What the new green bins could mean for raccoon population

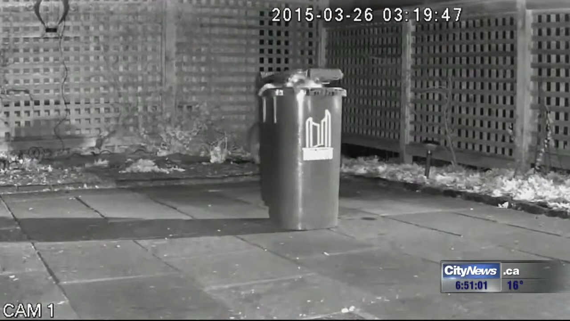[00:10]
And while you may not have liked the raccoons going through your green bin, their alternative food sources may not make you any happier.
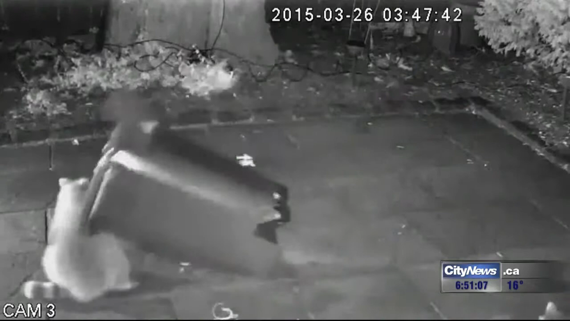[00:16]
Their lawns are going to be dug up more than they have been in the past.